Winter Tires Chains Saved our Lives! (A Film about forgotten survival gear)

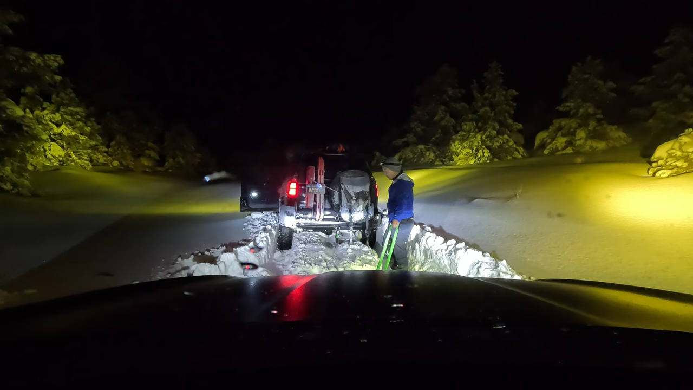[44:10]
and I didn't have the space to pull him back because Carla's Subaru Ascent was in the way. So what we did was we halved the line. That now made it a 15 foot length.
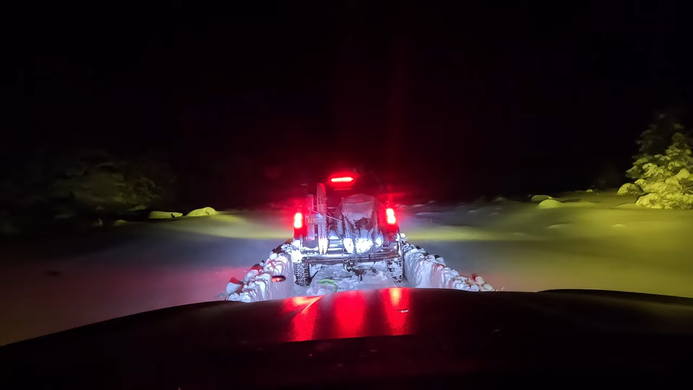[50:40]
Going forward. And this is where it was downhill enough to where John was able to continue planned out. Snow is still really freaking deep. And this isn't even the bottom of it, because there's a layer of sleet I fell through and I almost sank down to